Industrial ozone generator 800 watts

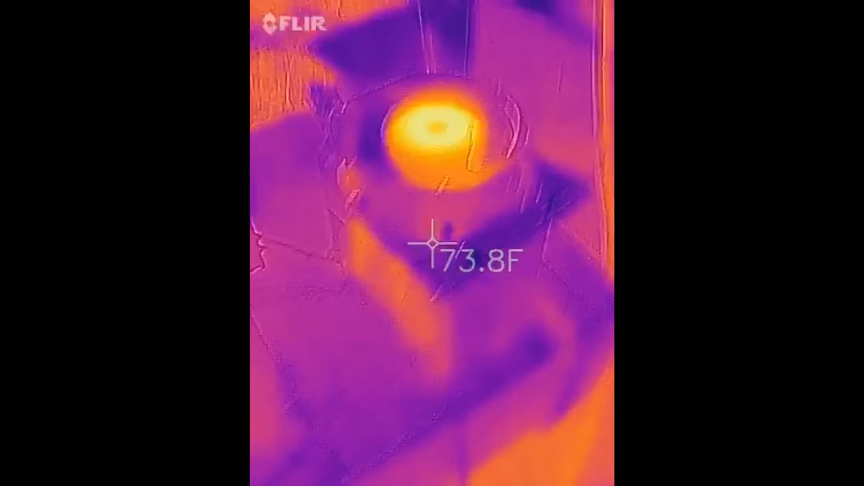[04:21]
On screen: spot 73.8°F
not being in an oil bath it's
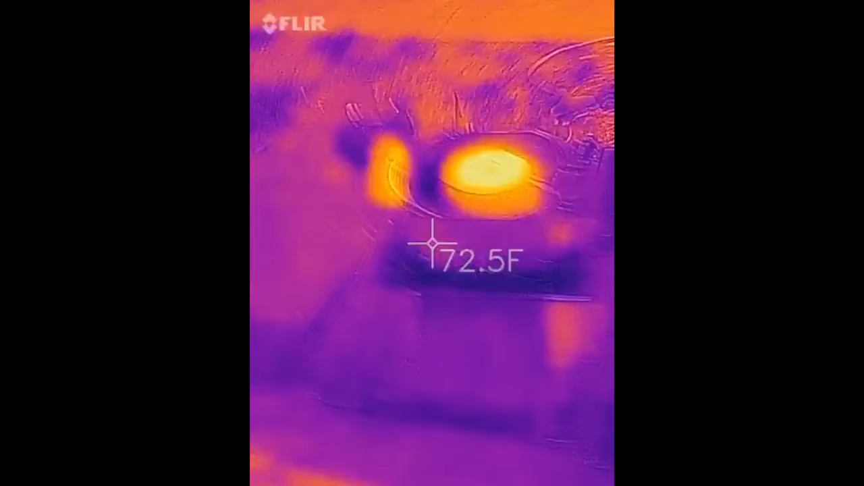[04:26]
On screen: spot 72.5°F
getting hot
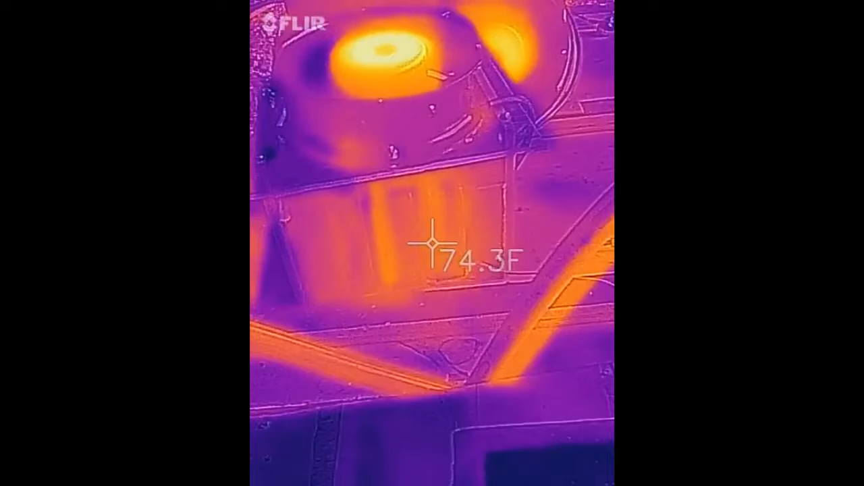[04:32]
On screen: spot 74.3°F
not really hot hot though
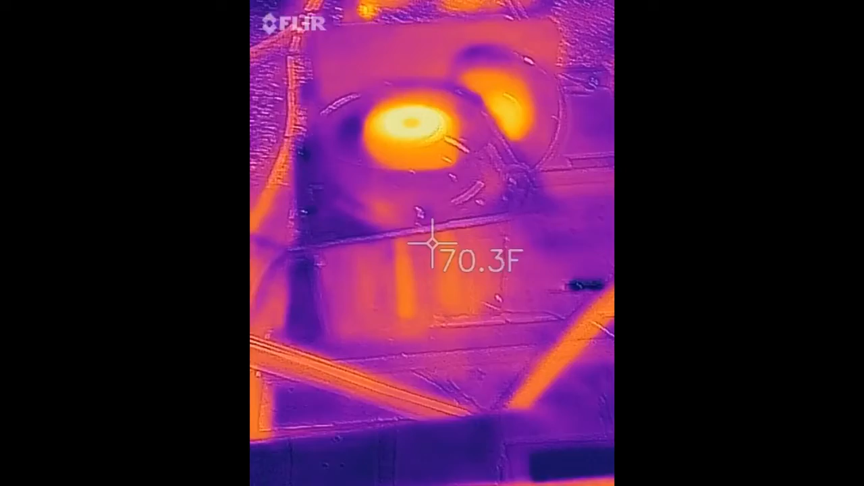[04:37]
On screen: spot 70.3°F
damn cooling fans are getting hotter than anything
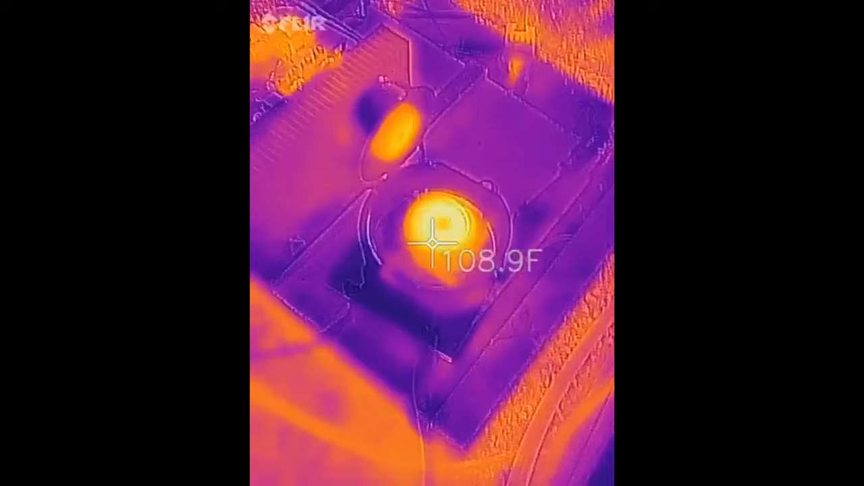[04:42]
On screen: spot 108.9°F
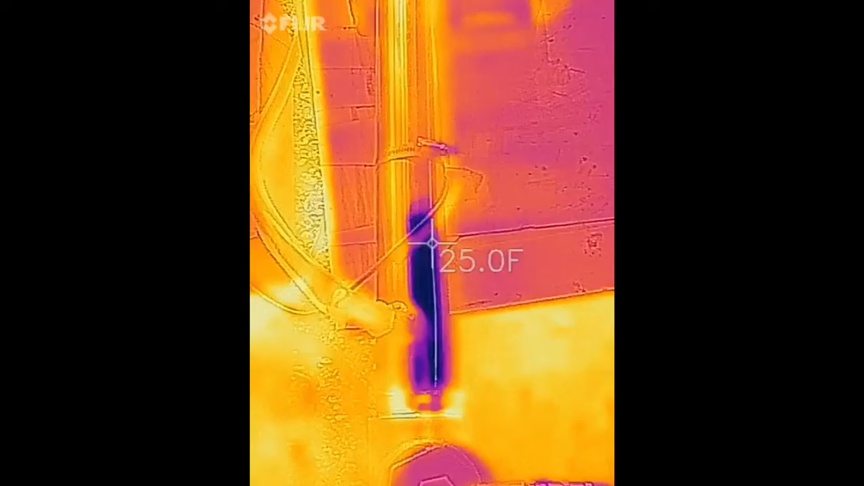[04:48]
unfortunately I don't have any tape on this thing I forgot to put some black electric tape on the cell
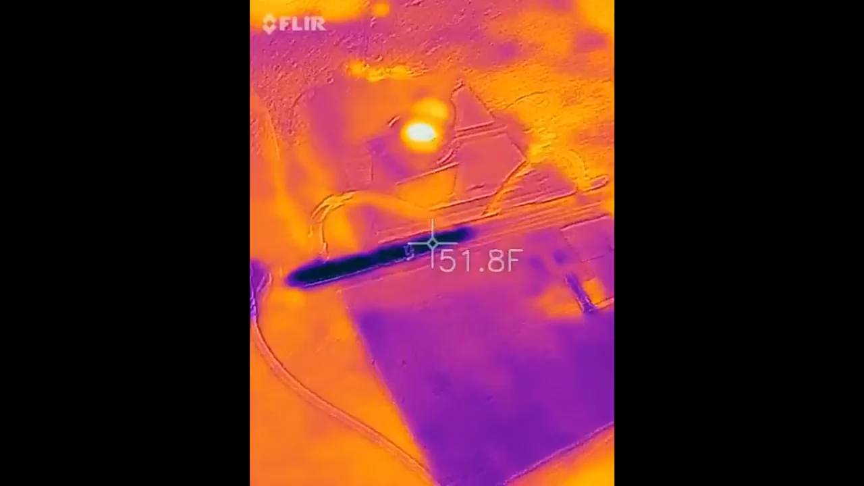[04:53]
itself so we could get a true reading of its temperature it's going to be
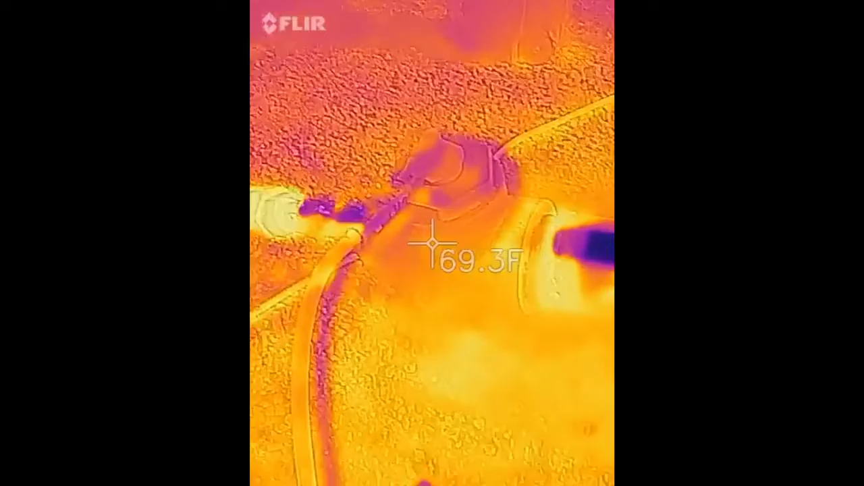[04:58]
On screen: spot 69.3°F
more along the lines of this right here this is all plastic here